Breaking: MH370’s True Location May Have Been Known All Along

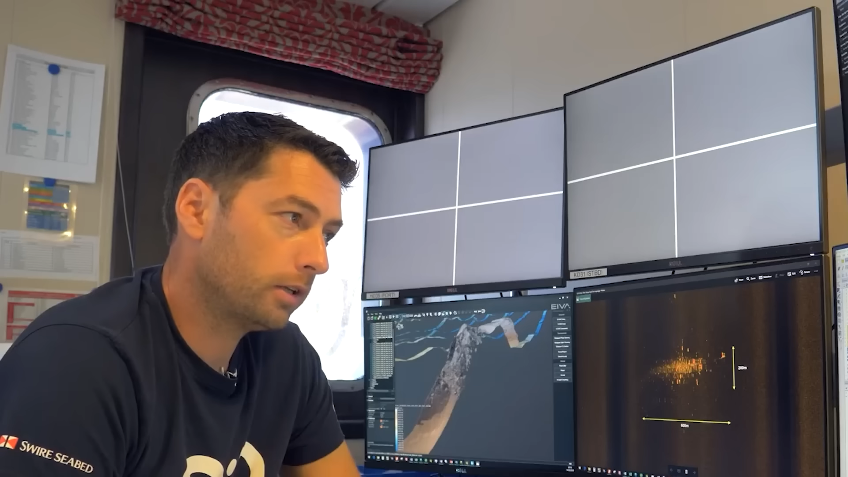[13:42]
And now the answer might be just days away. As we speak, a high-tech war room is floating above the most precise search area we have ever had. Analysts are staring at data streams, watching as these robots paint a picture of a place no human has ever seen.